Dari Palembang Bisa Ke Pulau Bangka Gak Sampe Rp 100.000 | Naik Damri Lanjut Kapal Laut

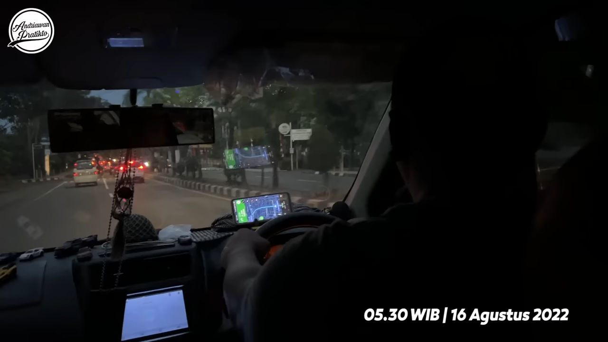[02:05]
Pagi-pagi sekitar jam 5:30 ini sebetulnya masih ngantuk ini. Aku dan adikku bergegas menuju ke kantor cabang Damri yang ada di kilometer 9 di Palembang.